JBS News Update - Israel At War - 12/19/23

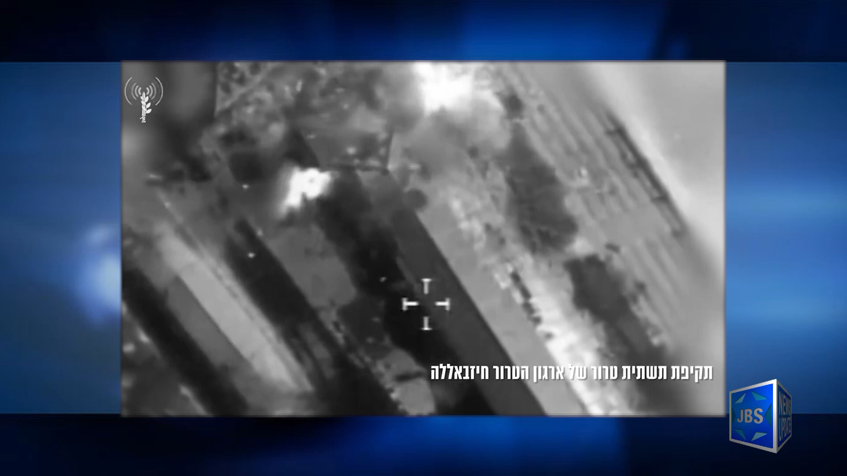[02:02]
also taking out a terrorist squad and terrorist infrastructure of Hezbollah, including rocket launch sites.